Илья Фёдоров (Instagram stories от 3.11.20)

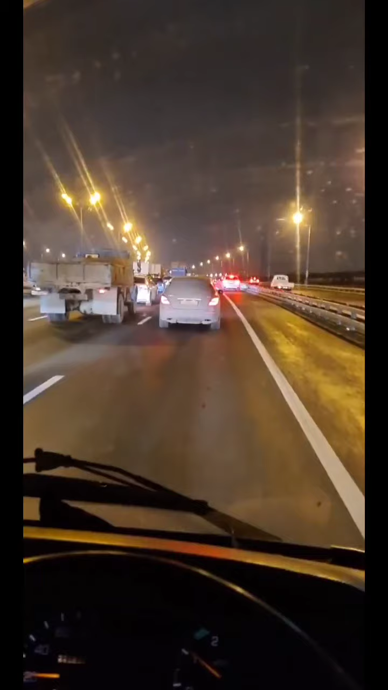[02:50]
Ребятки, ребятки. А пока вы заняли свое времечко просмотром видео с питерского этапа, обязательно в комментариях напишите, как вообще вам видик. Мне вроде ничего, понравился. Веселенький такой, более-менее. Вот. Я еду туда, знаю куда, везу то, знаю что и знаю зачем. Вот. Кайфую. Движение имеется. Это уже приятно, что мы не стоим колом, а хотя бы двигаемся.